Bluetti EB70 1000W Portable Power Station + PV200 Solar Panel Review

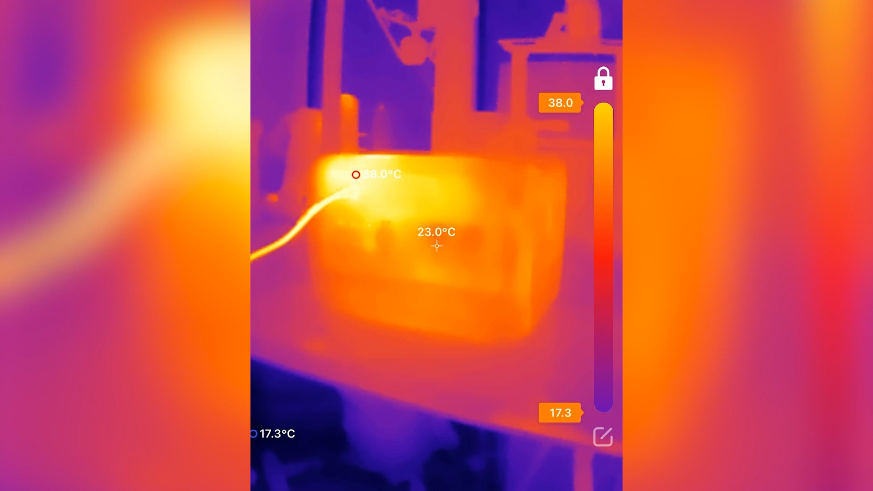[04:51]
On screen: spot 23.0°C
I checked the temperatures with a thermal imaging camera as you can see. It was a pretty warm day and parts of the power station and charger were warm to the touch but not hot.
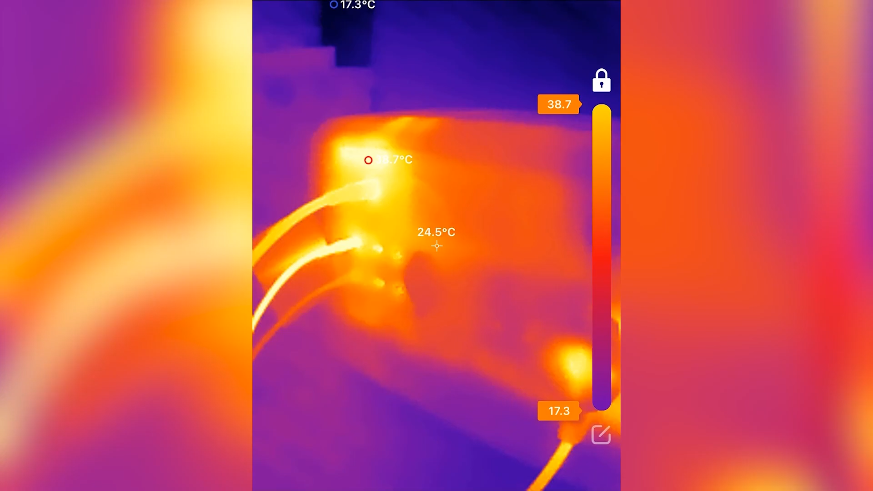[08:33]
On screen: spot 24.5°C
And it didn't get too hot either as you can see from the thermal imaging camera recording. If you have Eco mode turned off, you need to remember to turn off the AC subsystem manually.
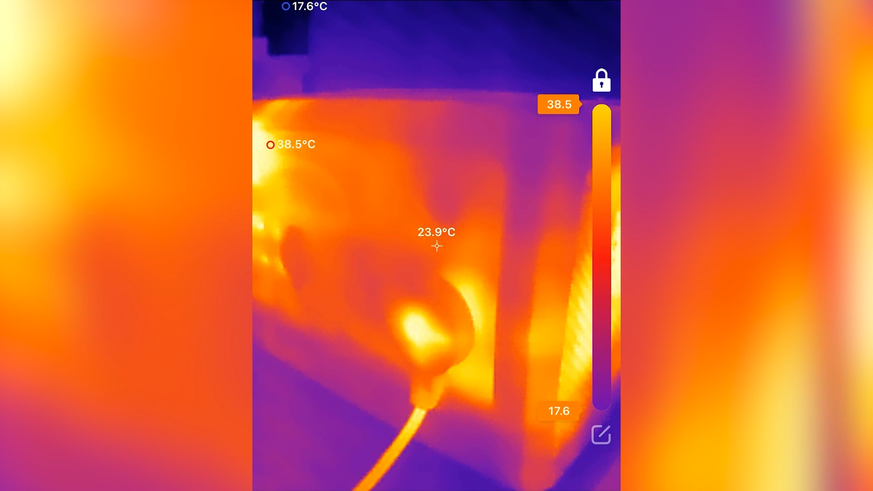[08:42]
On screen: spot 23.9°C, max 38.5°C, min 17.6°C
With its fairly rough battery gauge I couldn't precisely measure the AC's parasitic drain, how much the inverter itself consumes. But the unit did get quite warm with just AC on and nothing plugged in.